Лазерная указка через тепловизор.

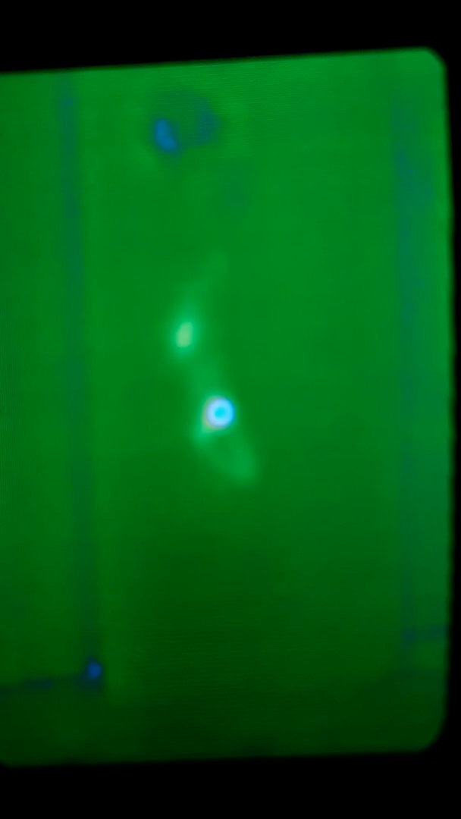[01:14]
А лазер обыкновенный. Видите, насколько прогрел, что дерево еще остывает.
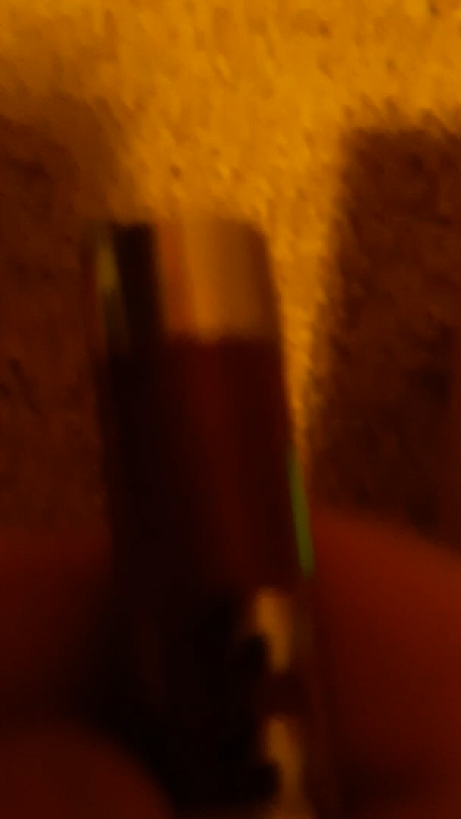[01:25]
Так, простая указка. Не помню, а вот она. Так, давайте посмотрим, что происходит с простой указкой.
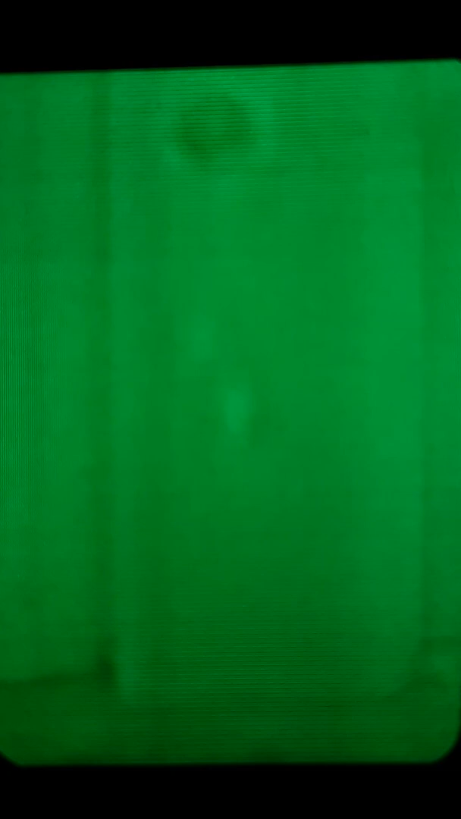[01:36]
Так, пытаемся сфокусировать. Так, рука моя.
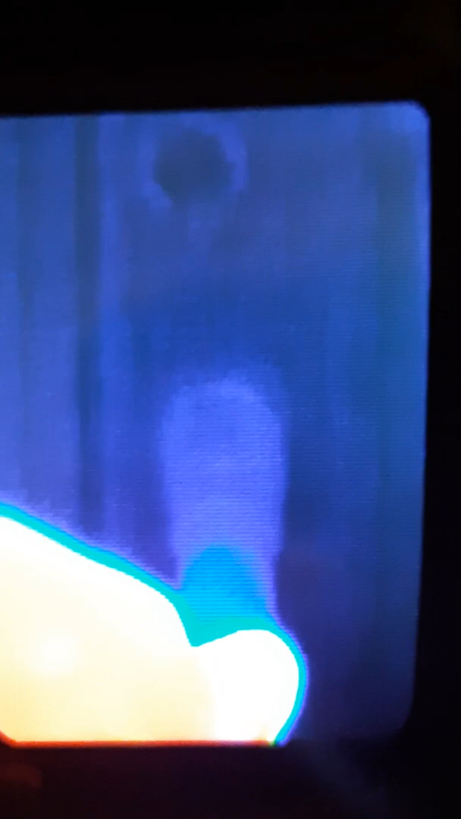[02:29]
Посмотрим, оставит ли он тепловой след. Ну, естественно, оставляет. Вот подальше можно.